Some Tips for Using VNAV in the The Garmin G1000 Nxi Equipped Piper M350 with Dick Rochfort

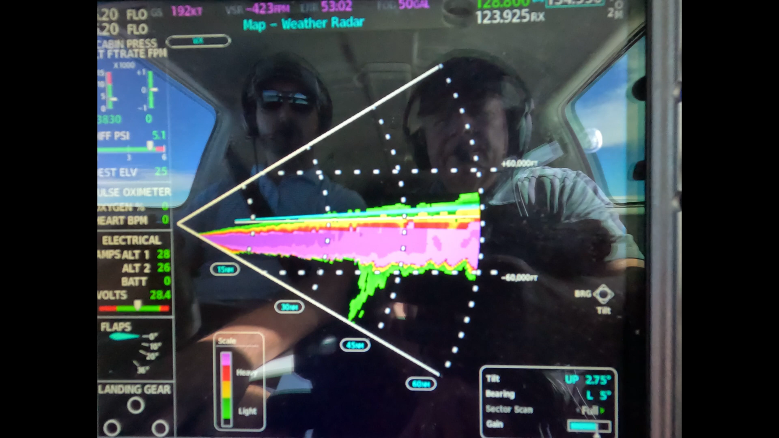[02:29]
And I'm not talking about this down there. That's an artifact that we've been talking about. We haven't been able to figure out what that is.